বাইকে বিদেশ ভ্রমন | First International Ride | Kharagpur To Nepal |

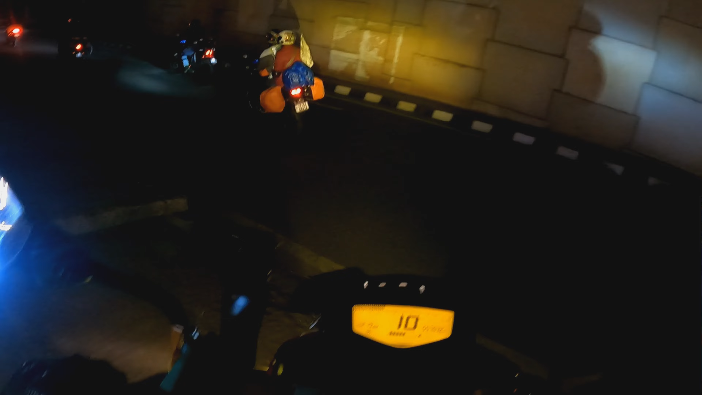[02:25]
এখন ঘড়ির কাঁটায় 12:20 আর আমরা খড়গপুর থেকে বেরোচ্ছি আমাদের নেপাল রাইড।
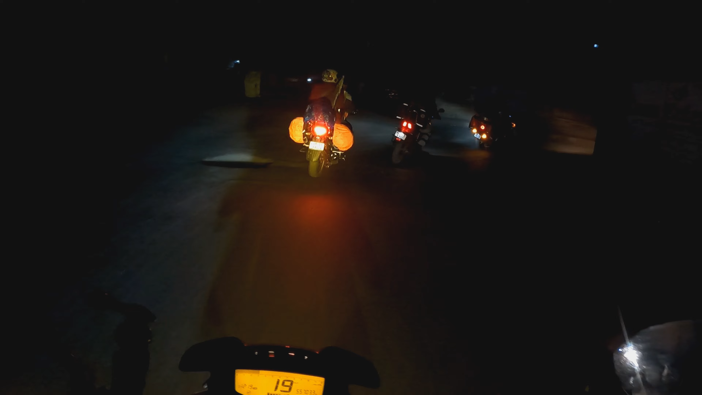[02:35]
টোটাল আমরা রয়েছি 12টা বাইক, 17 জন।
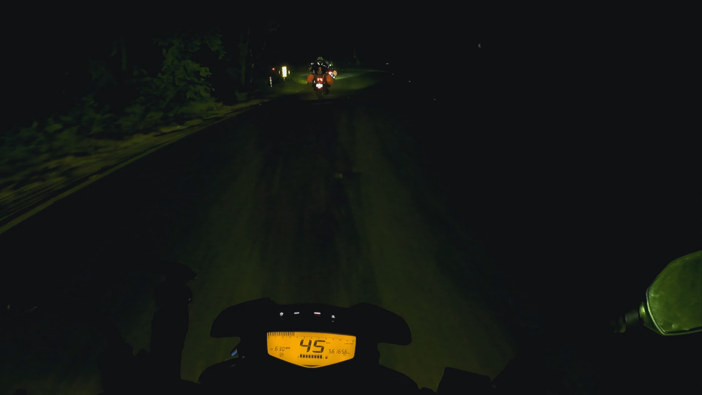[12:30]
সব থেকে এইটা ডেঞ্জার যেই জন্য যে প্রচুর পরিমাণে লরি,
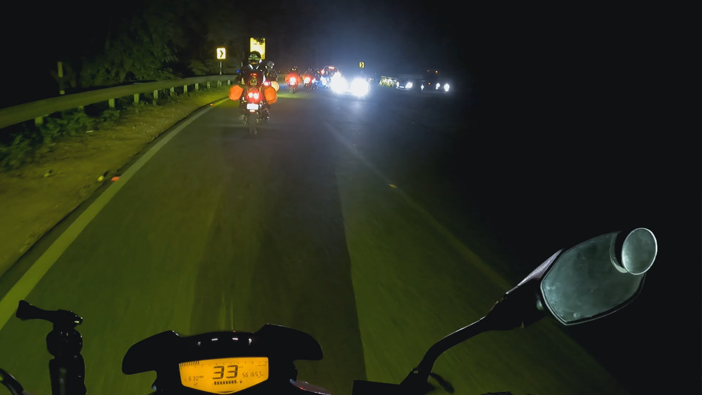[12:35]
এই রাস্তায় প্রচুর পরিমাণে ট্রাফিকটা বেশি, তাই ওই রকম কার্ভ রাস্তা, শার্প টার্ন, তার সঙ্গে সঙ্গে ট্রাফিক। বসে আছি পাটনার সব থেকে বিখ্যাত ওল্ড চম্পারণ মিট হাউস,